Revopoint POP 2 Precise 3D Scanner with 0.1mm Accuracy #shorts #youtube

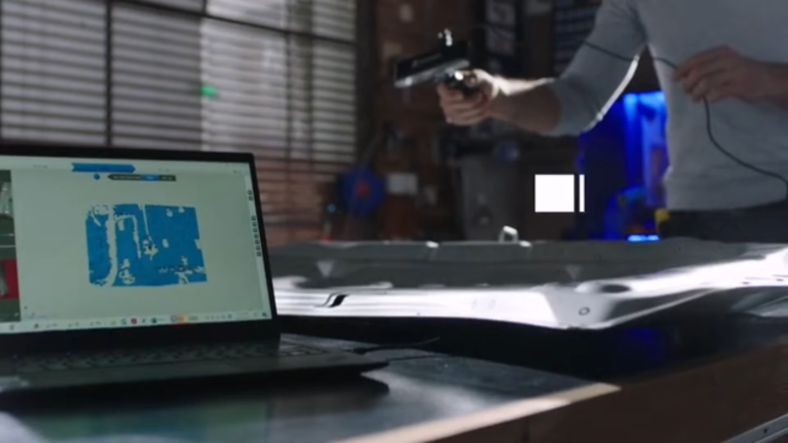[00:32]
With intelligent automatic alignment and data collection, you can map the surface with accuracy and precision to create high-quality digital models.
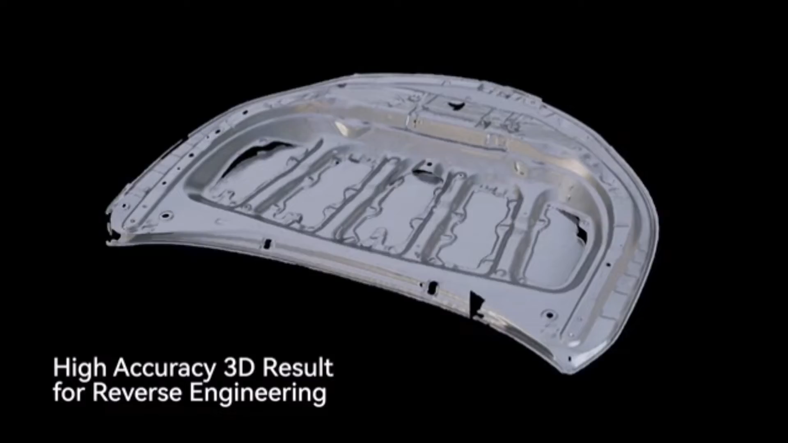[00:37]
Revol Point POP2 is super portable.